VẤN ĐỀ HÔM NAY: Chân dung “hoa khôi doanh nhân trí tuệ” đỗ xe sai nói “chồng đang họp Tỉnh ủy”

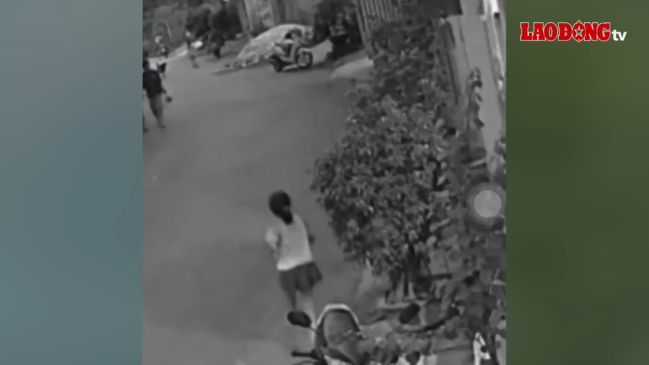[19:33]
thời điểm xảy ra vào khoảng 19h ngày 10 tháng 5 tại tiểu khu 3 của thị trấn Lúc này một bé gái tên C sinh năm 2016 đang chạy ngoài đường thì bị người phụ nữ tên LTL giữ lại